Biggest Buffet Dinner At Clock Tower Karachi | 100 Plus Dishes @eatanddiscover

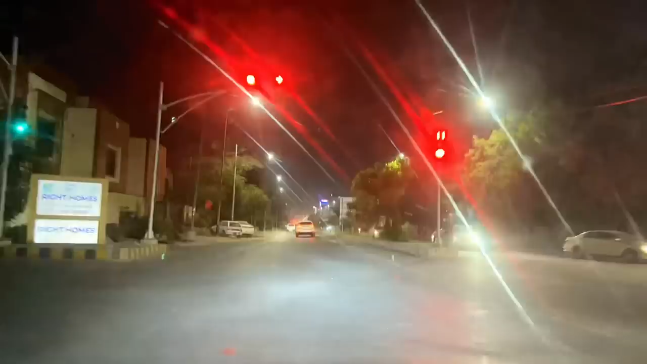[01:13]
वो देखिए जी, क्लॉक टावर आ गया है और क्लॉक टावर हमारा इंतजार कर रहा है।
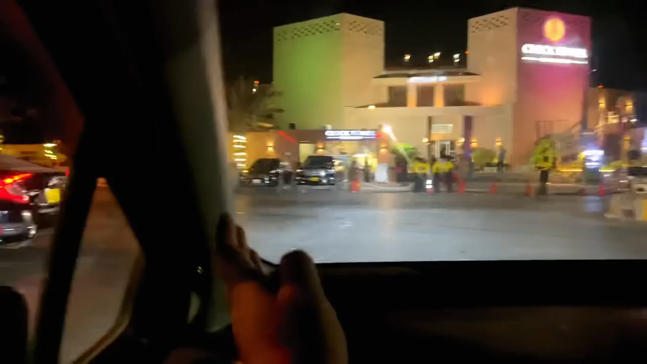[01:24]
अभी हम गाड़ियां की पार्क करते हैं, लेफ्ट राइट पे पार्क कर दें वहाँ पे।